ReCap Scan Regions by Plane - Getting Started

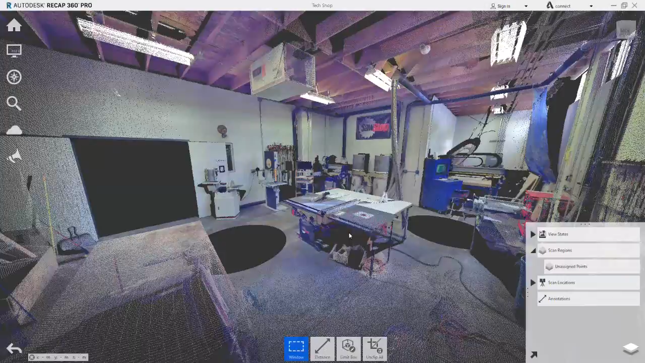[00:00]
In this video, we are going to look at how the Plane Selection tool is used in conjunction with Scan Regions to quickly isolate flat surfaces in the scene. In the Project Navigator under Scan Regions, a new region is added which we will name Floor. A second region, called Walls, is also added. These Scan Regions are where selected points in the scene will be moved to.
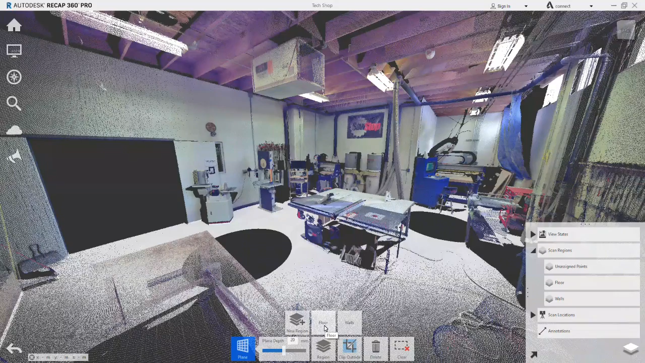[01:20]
Using the Region tool, these points are now moved to the Floor Scan Region. On the Project Navigator, the colour can be set as well as the visibility of the points, which we are going to turn off.
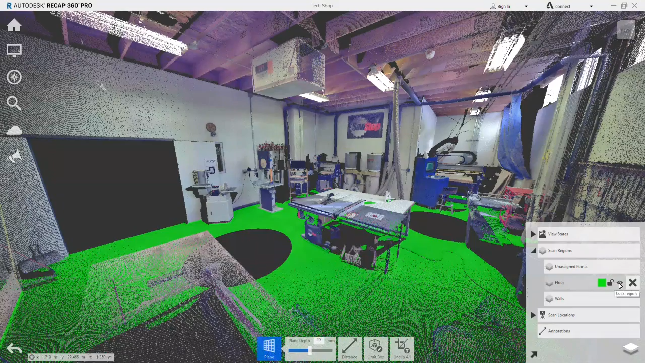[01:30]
By turning the Scan Region off, it simplifies the scene while we work with the remaining points. We do the same with one of the walls. Notice though, that because we are picking a plane, that other points such as the ceiling rafters and floor are also selected. In these early stages of moving points to Scan Regions, this is fine as these stray points can be reassigned to their correct region at a later stage.